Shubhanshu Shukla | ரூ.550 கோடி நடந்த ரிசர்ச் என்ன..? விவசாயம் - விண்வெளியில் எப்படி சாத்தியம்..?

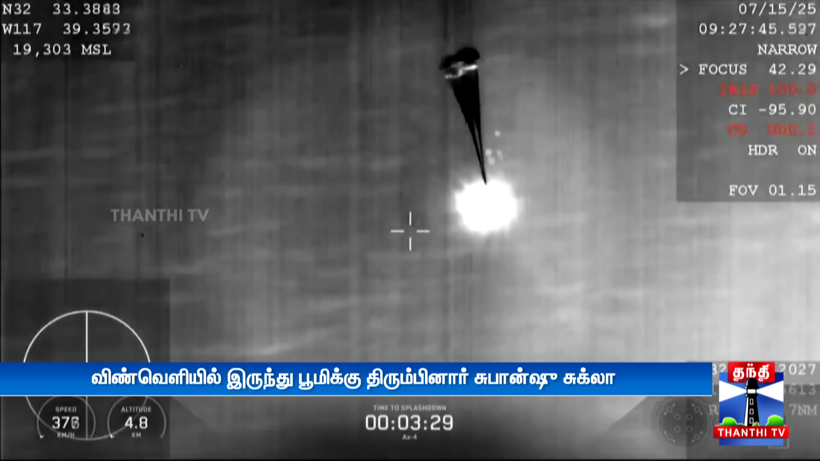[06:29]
மத்து நாலு பேரிஷுட் விரிந்தது பத்திரமாக அந்த பேரிஷுட் மட்டும் வேகமாக வந்து அடித்துப்பிடும்.
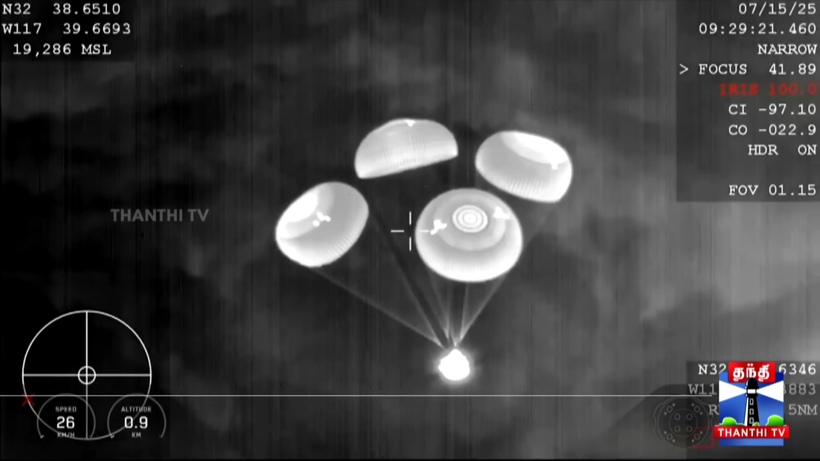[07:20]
அந்த காட்சும் விரியானிகல் வின்னுலகத்திலருந்து புமிக்கு திரும்பும்போது இதுதான் நடை முரையே.